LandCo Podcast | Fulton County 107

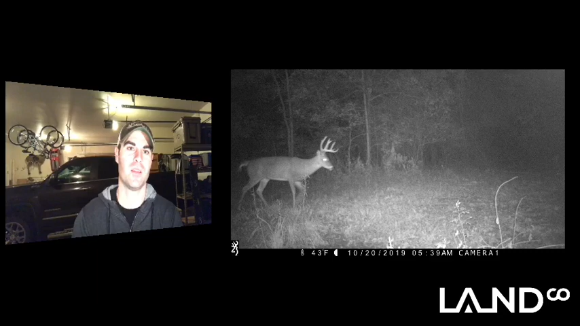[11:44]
The what? Is that the one that's at nighttime? Yes. Yeah. So that deer actually, it looks like a stud. I mean, it's kind of hard to tell, but he's, uh, he's headed back down towards the Creek. Um, probably going back to bed. He's going to use that as his, you know, route back to bed. And, um, he said, he's a stud and we've got a couple of pictures of some decent ones out there, but not as big as some of the ones we've just seen in person while being out there. I know personally driving into this place, uh, I've seen three deer on, you know,
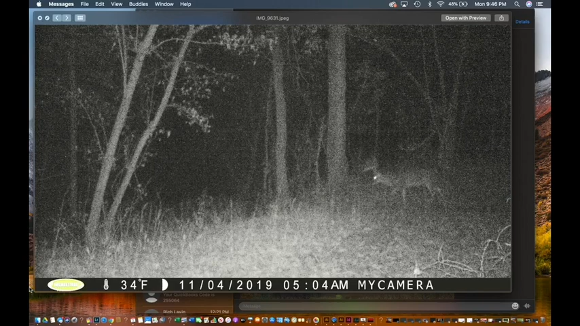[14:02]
So I was fumbling around trying to get that, but I finally got it. Um, that's a stud. And yeah, you have no idea what it is, but he looks like a beast. He is a beast. And it could be, um, one of the two deer that, uh, you know, our, our guy that we had hunting out there laid eyes on, he said it was, there was a big wide one of just a monster.